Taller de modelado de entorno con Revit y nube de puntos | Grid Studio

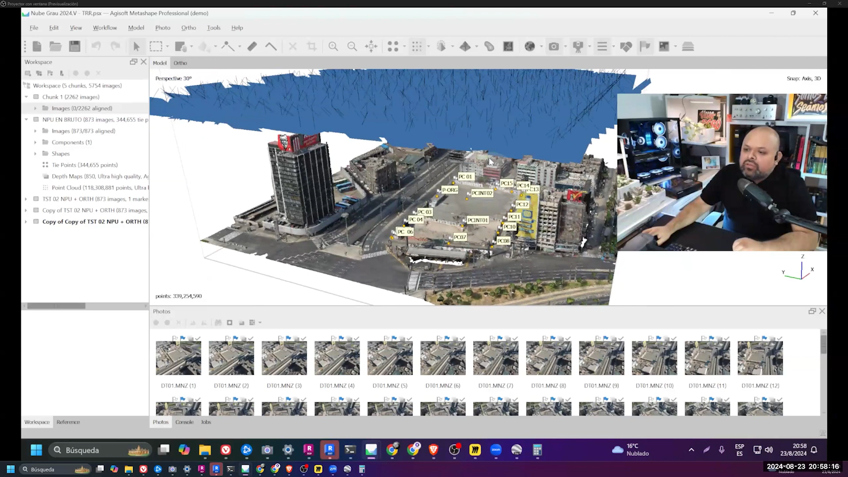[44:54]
Este, por ejemplo, es un vuelo mixto. Es un vuelo de entorno y un vuelo, o sea, de ortofoto y un vuelo 3D. Es un mixto para que pueda tener los dos productos, ¿no? Dice, hay una consulta ahí, de, buenas, posee un levantamiento a GESOP y lo lleve a Revit para poder volverlo sólido. ¿Cuál sería el procedimiento? ¿Cuál sería el siguiente paso? Ah, ya. Primero, justo estaba explicando de que acá hay dos tipos de vuelo. Entonces, tú puedes exportar esta información y la exportas como nube de puntos y la nube de puntos que está acá,
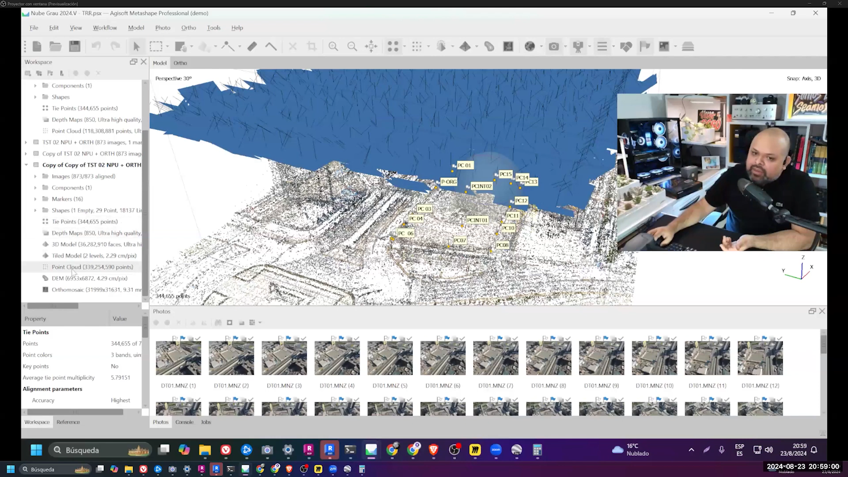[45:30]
hay una nube de puntos densa y hay una punto de nube ligera, por ejemplo, es esta la ligera. A partir de la ligera que se procesa por primera vez, puedes crear esto. Pero tengan en cuenta que cuando tú mandas a procesar esta información, este, hay este flujo que está acá el que te pone por efecto a GESOP. Pero en algunos casos puedes saltar de eso y te puedes ir de frente a lo que es ortofoto. Va a depender de los objetivos. Pero si yo quisiera, por ejemplo, el 3D, puedes ir de frente a este de aquí y acá están las calidades.
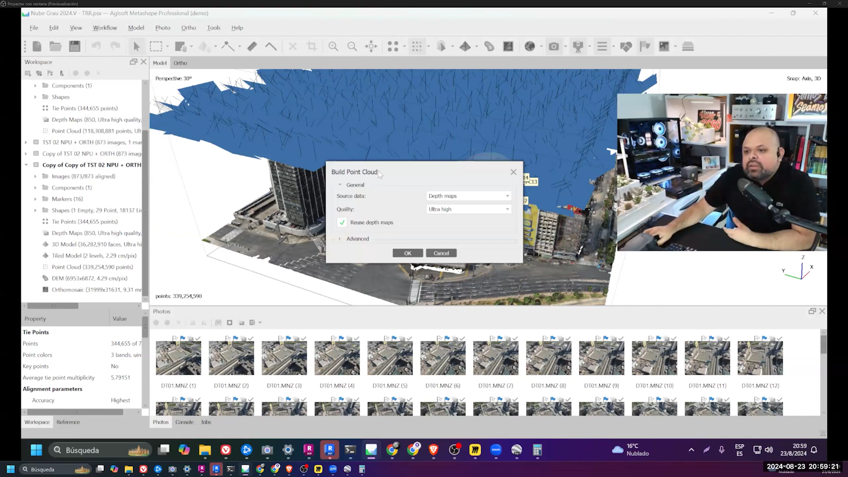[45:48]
Por ejemplo, este que he sacado está en height y hay otra versión que tiene un ultra height.
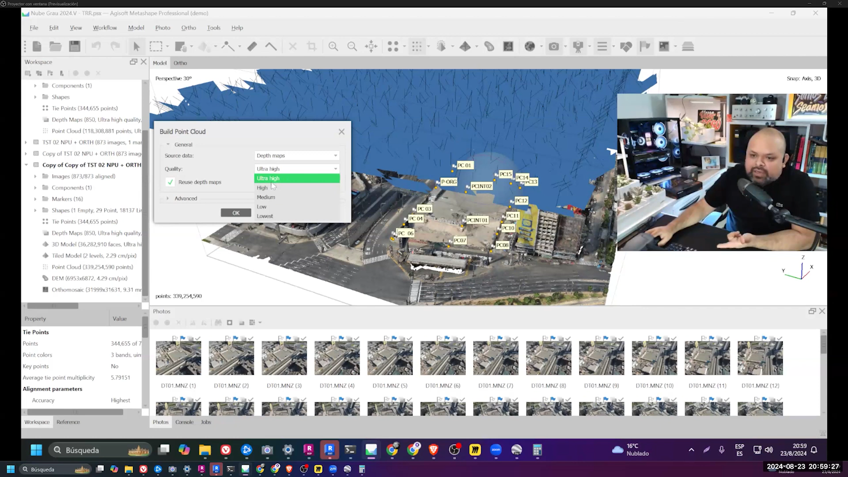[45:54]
Para un proyecto formal debería ser en height siempre, ¿sí? Eso te va a ayudar a ver algunas irregularidades.
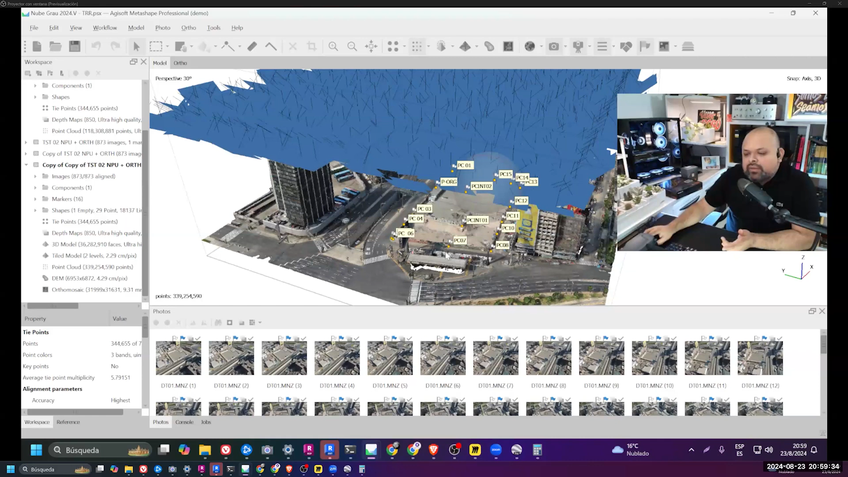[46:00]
Y este que está acá, repito, no es con la mejor cámara del mundo, es un Mavic 2 Zoom. Es un drone, entre comillas, antiguo, ya tiene sus años. Y voy a hacer unas pruebas ahora con un Mavic más moderno. Por ejemplo, para que se note mejor.
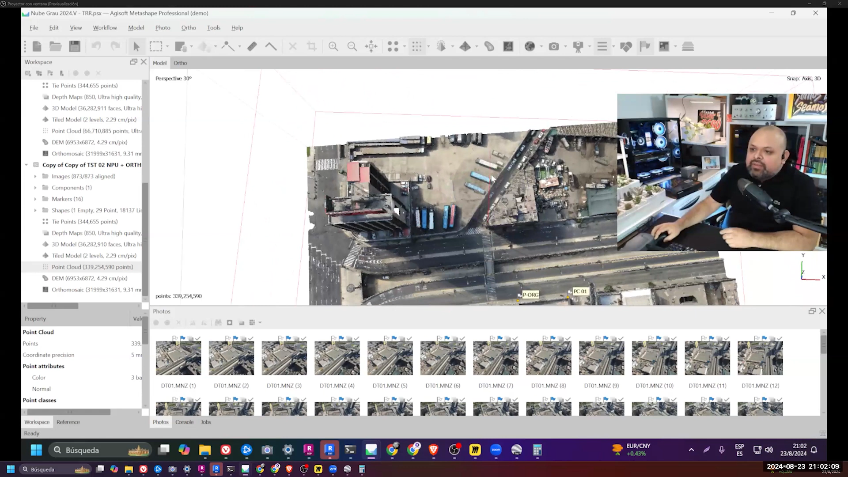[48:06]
No, acá el mismo Allysoft, es mejor, ah, esta es una muy buena pregunta, así prendemos todos, miren esto,
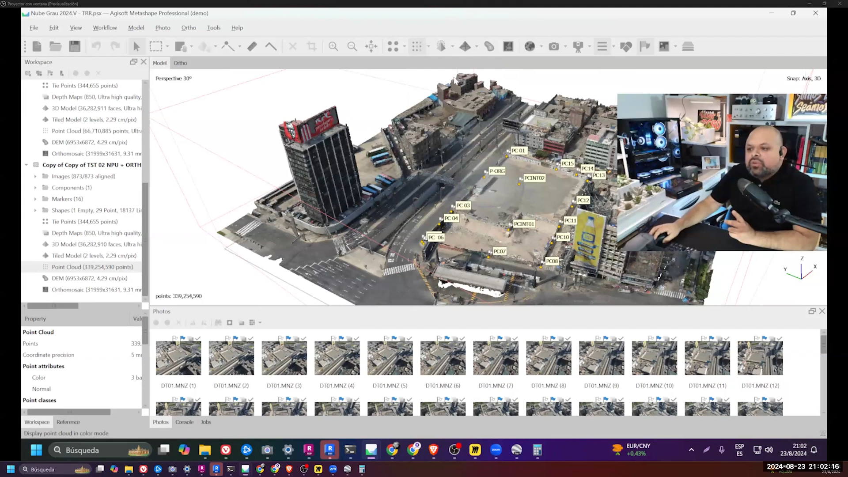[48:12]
en esta versión yo lo he hecho por colores y lo he hecho por clases, entonces, ahí va la limpieza. Pero escuchen esta que es una muy buena pregunta que ha hecho su compañero Alex Clemente, ¿sí? Si nosotros, si nosotros queremos hacer un buen proyecto, la planificación, planificar la cantidad de cámaras, planificar hasta dónde va a llegar el plan de vuelo, por eso hablamos del tema de drone deploy, por ejemplo, siempre, siempre va a salir un poquito más de este, de entorno,
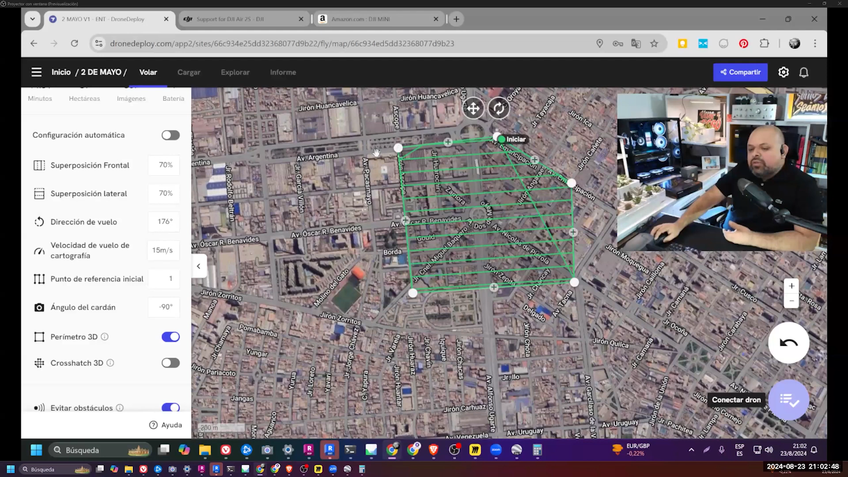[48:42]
porque la cámara que está más lejos, ¿no? va a capturar un poco de ese entorno,
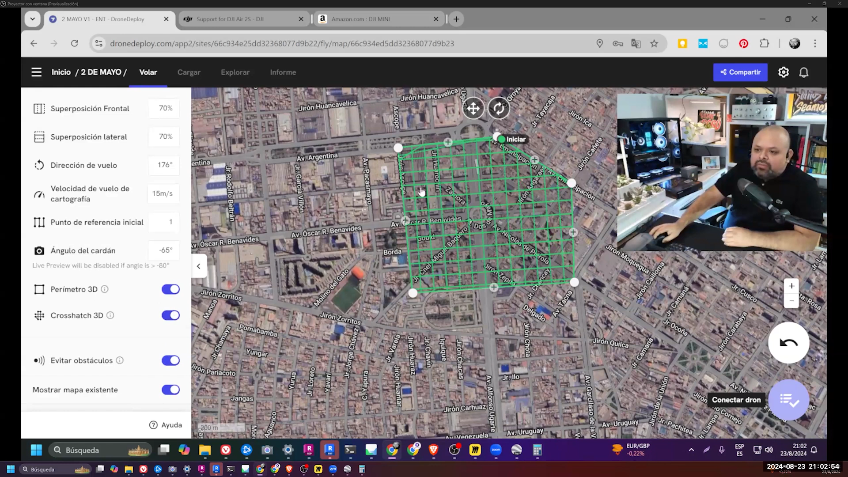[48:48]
pero yo no tengo que usar ese entorno porque no es exacto, lo que está alrededor de esto, yo ya lo he limpiado,
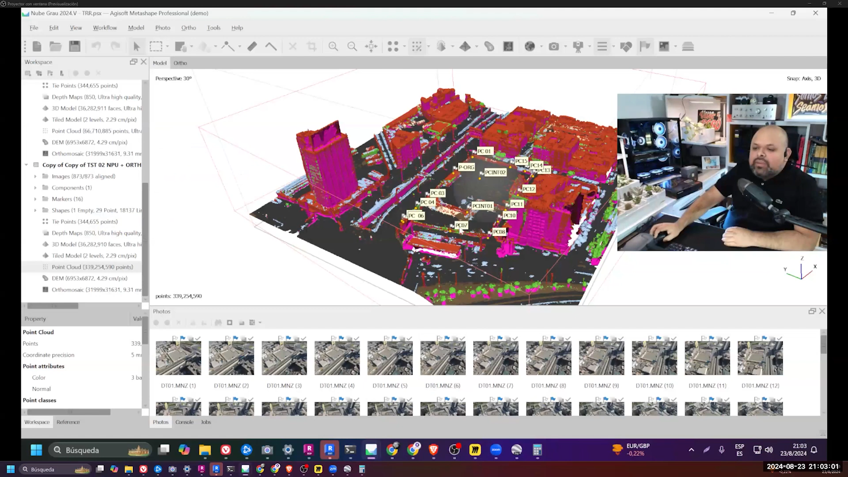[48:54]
yo ya lo he recortado, entonces, si yo, no sé si tengo acá una versión antigua, si por ejemplo acá está,
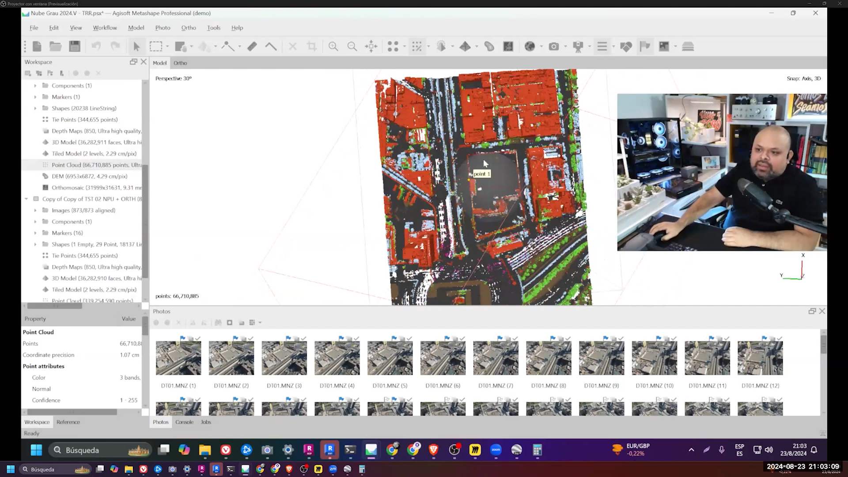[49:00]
esta es más grande, es más grande, yo ya lo he recortado, ¿ven? Ya lo ves, puedes ver con colores, y esta versión, por ejemplo, es una versión que todavía no está convertida a esta que es más detallada, es este, la Dice Model, entonces, vamos a ver si puedo hacer un apunte acá, a mí me dicen si se ve el apunte, ¿ya?
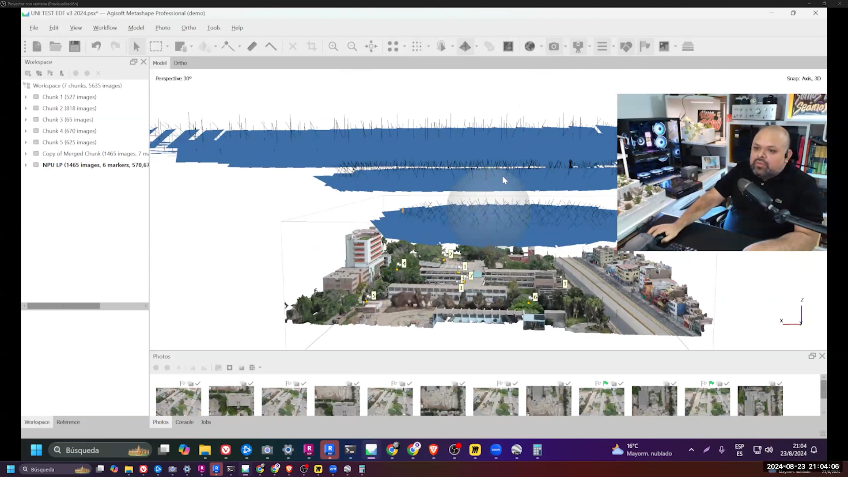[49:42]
Hay un vuelo que está bien arriba para el entorno, que es otro proceso, un vuelo intermedio y un vuelo más pequeño, y lo más probable es que debería haber hecho un vuelo que apunte más a las elevaciones, ¿sí?
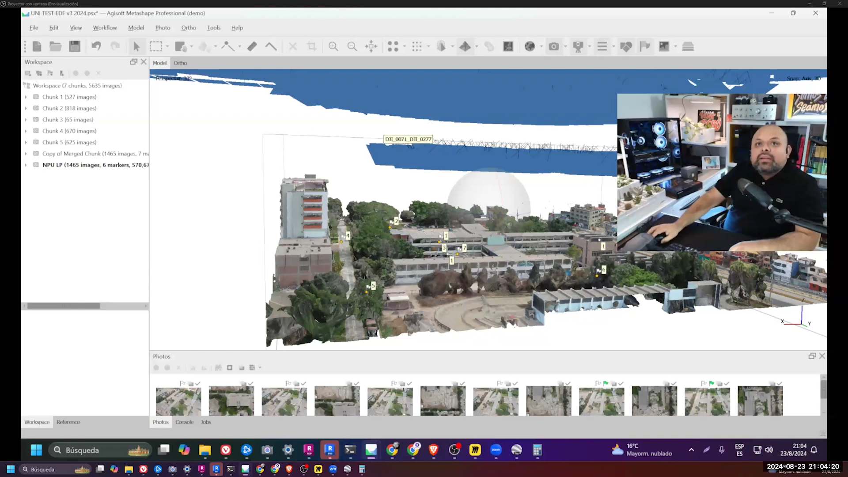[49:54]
Ah, ya, hago más grande la cámara, achico mi cámara, creo que acá, ahí está, ya entendí, ya entendí sarcasmo, ok, entonces, ahí está, ¿ven?
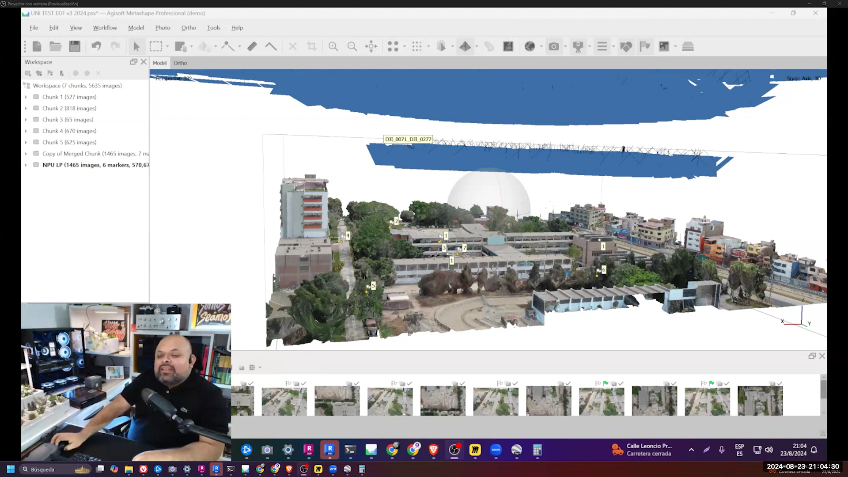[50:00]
Sí, y se ve bien, ¿no? Entonces, ¿ven que no es un solo tipo de vuelo?
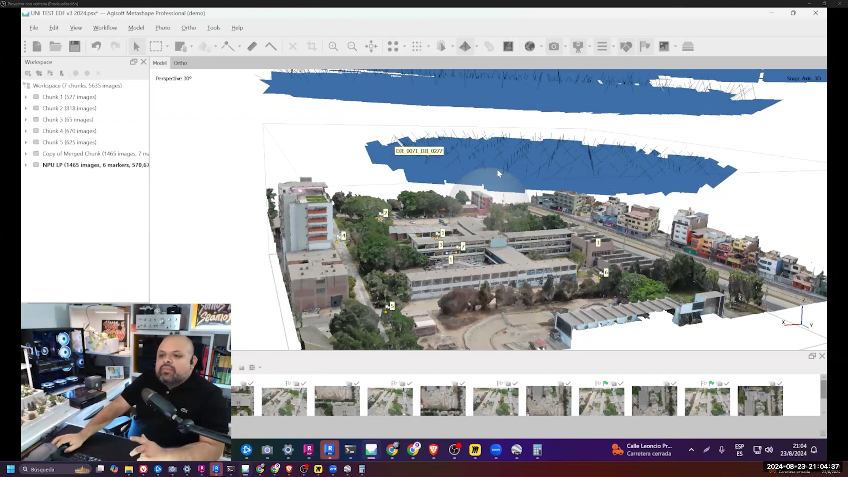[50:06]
Ahora, vamos a regresar a la pregunta que hizo su compañero, si yo quiero usar esto para el taller, yo me enfocaría a un vuelo bien alto que capture lo más que pueda,
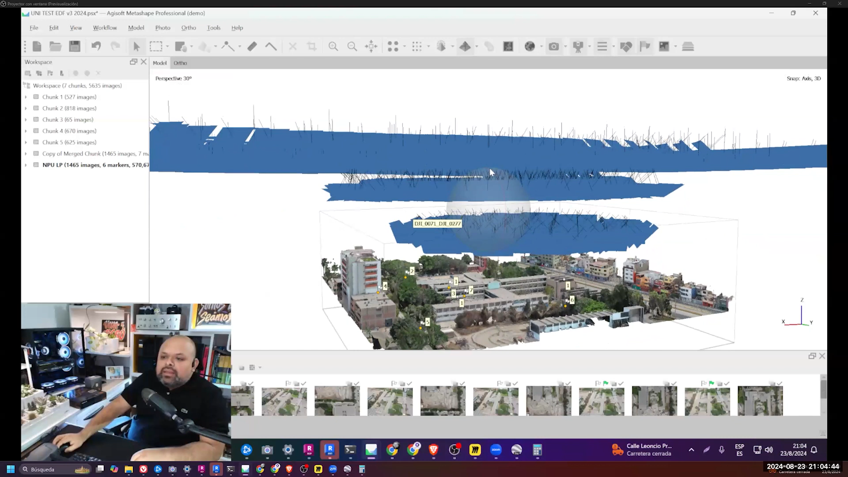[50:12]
un poco de mi, de detalle de mi edificio, y con eso tendría ortofoto, modelo 3D, curvas de nivel, lo básico para el taller, pero si mi proyecto, por ejemplo,
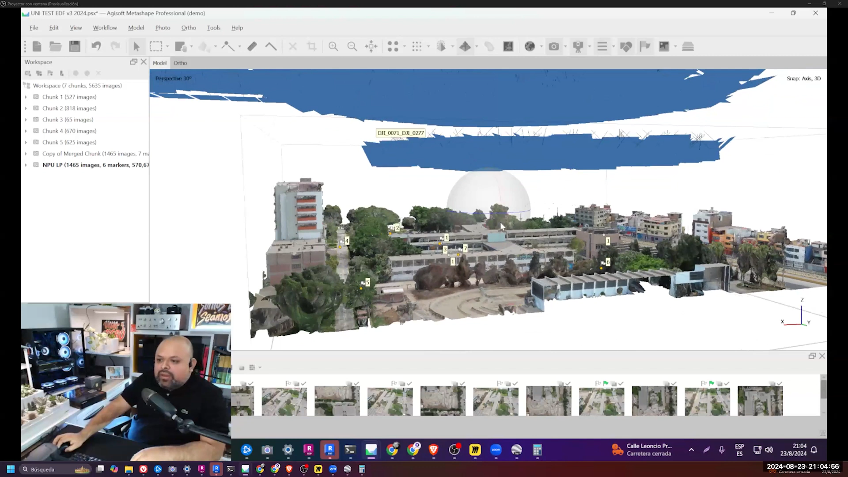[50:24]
es de conservación, es restauración, tienes que hacer diferentes tipos de vuelo para capturar lo mejor que puedas de ese proyecto, ¿me dejo entender? ¿Sí? ¿Hasta ahí tienen alguna consulta? O sea, si uno de mis modeladores está despierto y me pasa un proyecto que estamos revisando ahora, ¿no? Tienen un optionista, me van a avisar. Entonces, por ejemplo, es desde la UNI, ¿no? Ahora, la idea de esto es que cuando haces bien ese plan de vuelo, al momento de llevarlo aquí, vas a poder filtrarlo por clases. Entonces, va a detectar los edificios, va a detectar las vías, las pistas, los carritos.
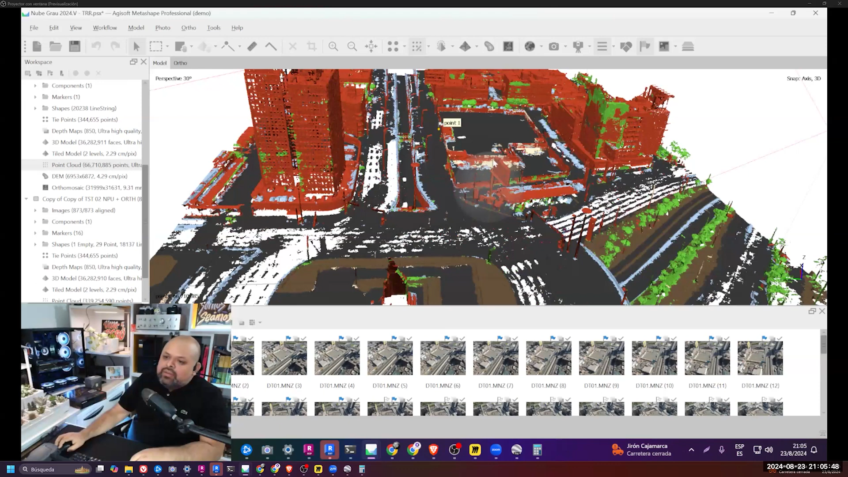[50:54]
También es bueno planificar un día que no haya tantos autos,
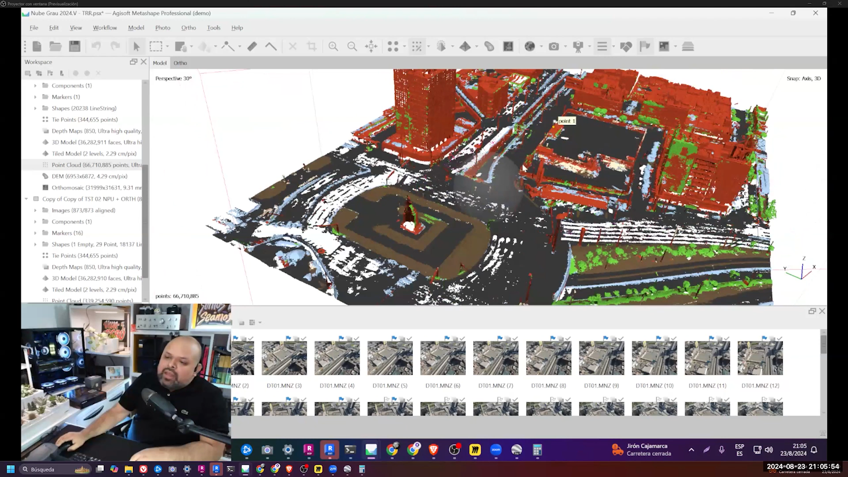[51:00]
porque aunque tengas la mejor PC, va a detectar autos o va a detectar cosas que no vas a querer ver y aunque tú borres ya se va a ver este vacío.
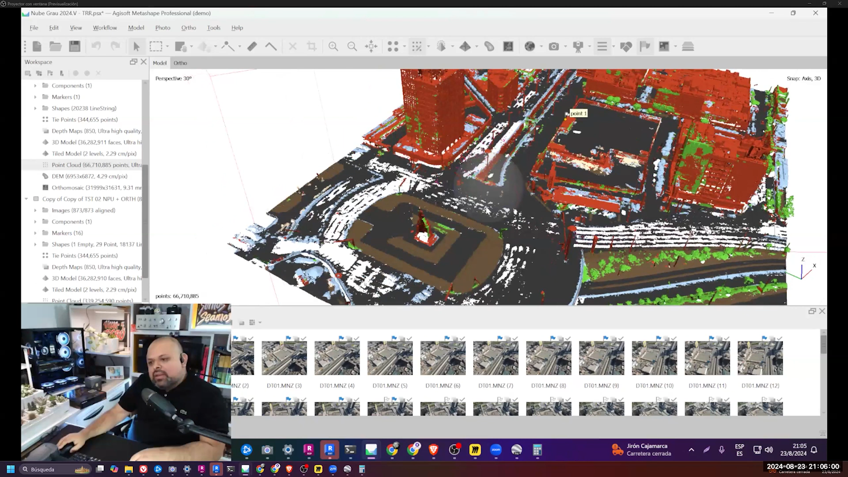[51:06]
La idea es que no tenga esos vacíos. La idea es que lo pueda ver mejor.
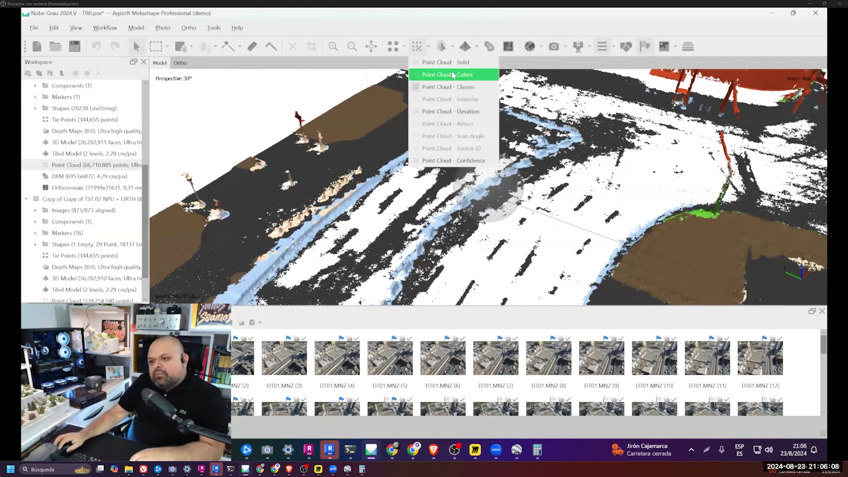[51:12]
Entonces, ahí está la planificación. Yo quisiera ver ese piso como este que está acá, lo más limpio posible, ¿no?
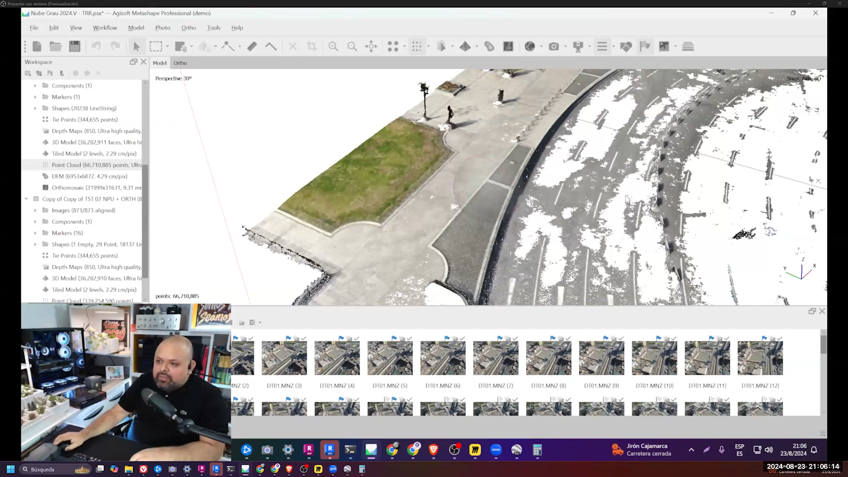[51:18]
Ahí había un montón de carros por el tráfico, ¿no?